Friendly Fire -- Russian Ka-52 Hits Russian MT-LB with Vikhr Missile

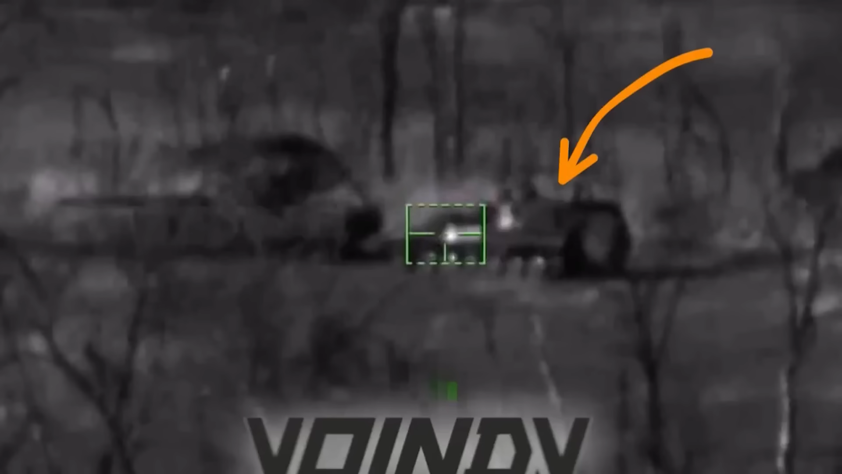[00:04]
This video shows a Russian K-52 helicopter firing a missile and hitting a modified Russian MTLB.
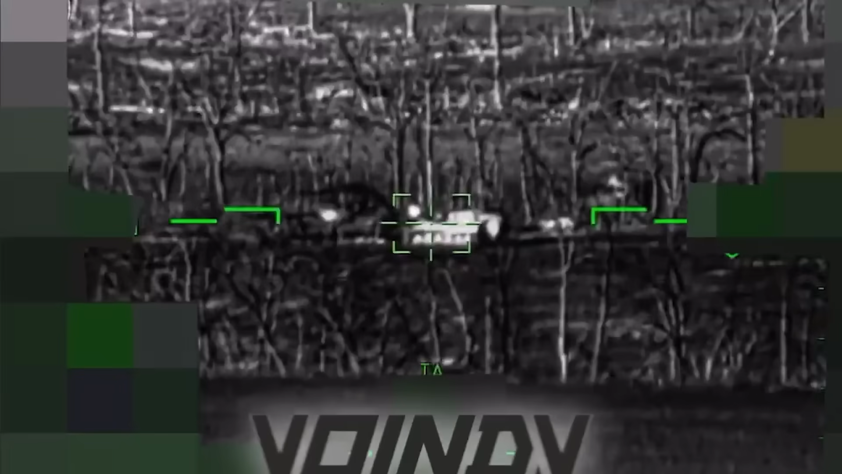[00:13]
The MTLB was damaged and abandoned early in October during
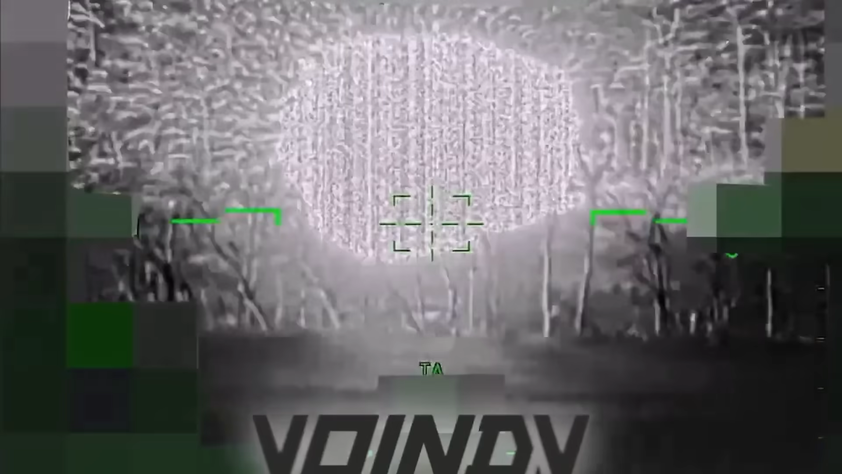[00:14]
a failed Russian offensive and we now have this video showing a K-52 helicopter hitting it with a missile.
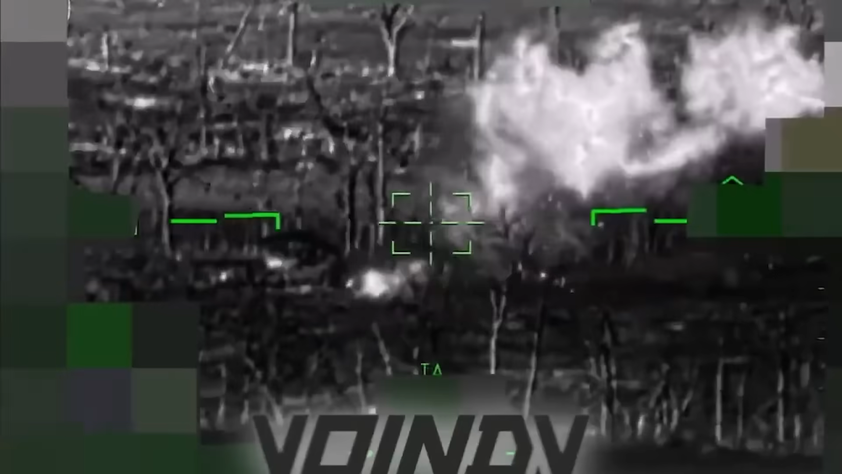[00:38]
First, this image here, from the Russian propaganda page seemingly bragging about it. To be fair, the page doesn't specify or claim that this is a Ukrainian one, or that it's a Russian one.
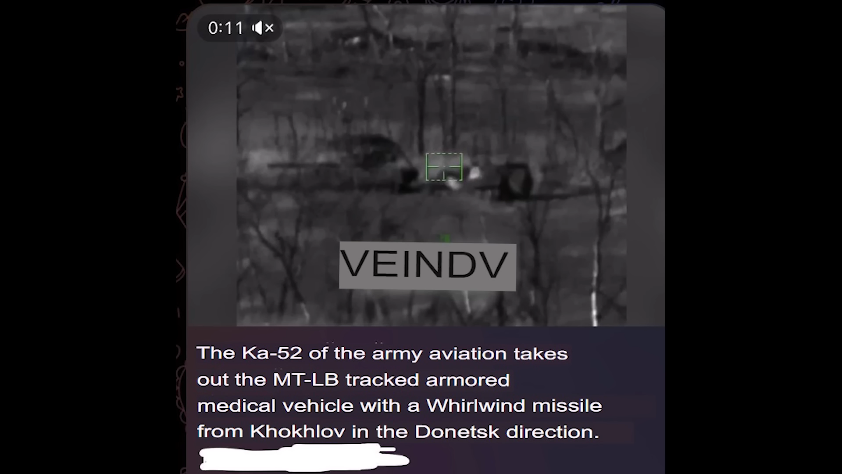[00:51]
Well, the fact that this is an abandoned Russian MTLB is a key bit of information to leave out here. Secondly, the geolocation.